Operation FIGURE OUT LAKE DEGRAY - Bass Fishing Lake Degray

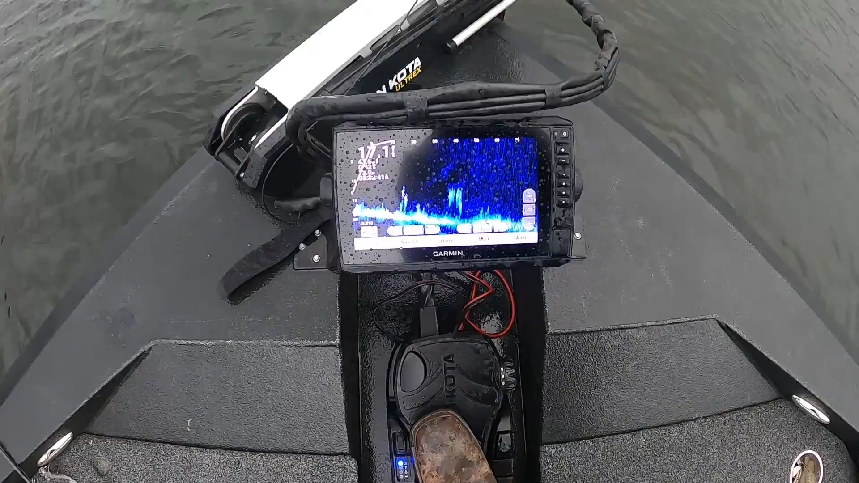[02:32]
you can see right there the grass you can see that big water grass right there and that's what this dude right here just come
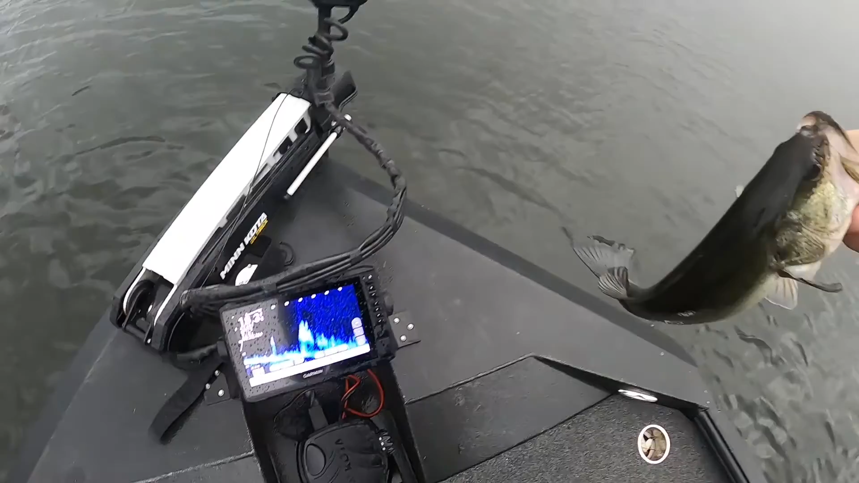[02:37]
out of now he ain't nothing big and i apologize you're in the box it just stopped raining again so we're going to plug y'all back up hopefully you can see us catch another one or two
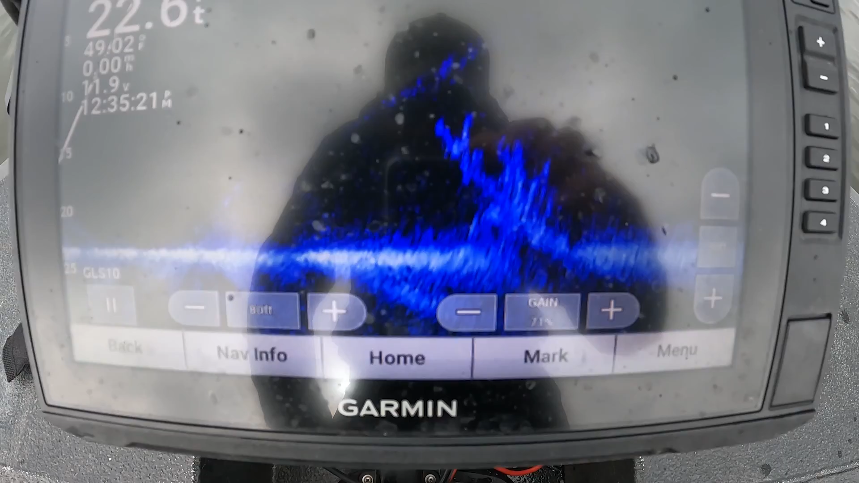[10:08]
so that's what that fish just came out of i was trolling over to a point on an island and happened to see this guy out in 23 foot of water
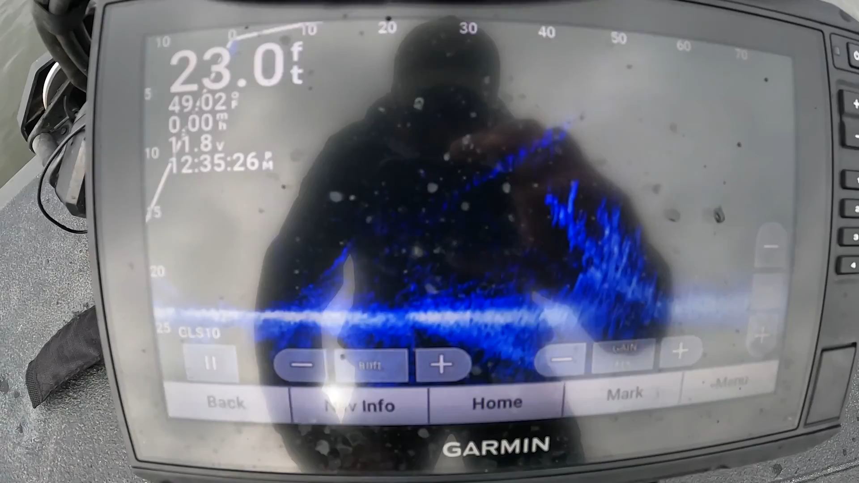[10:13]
On screen: depth 23.0 ft
pitched over to it and uh yeah two pounder came out of it